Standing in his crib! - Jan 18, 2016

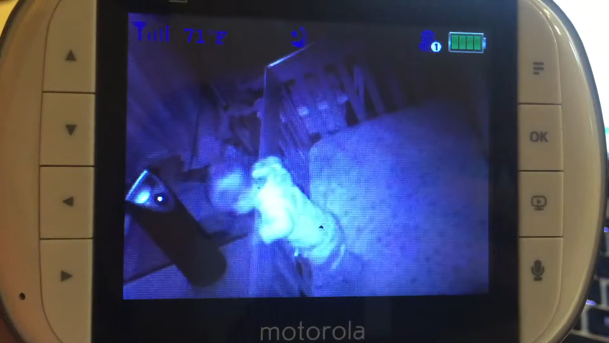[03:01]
This little booger's supposed to be napping, and look, he's standing in his crib. He pulled himself up, silly goose.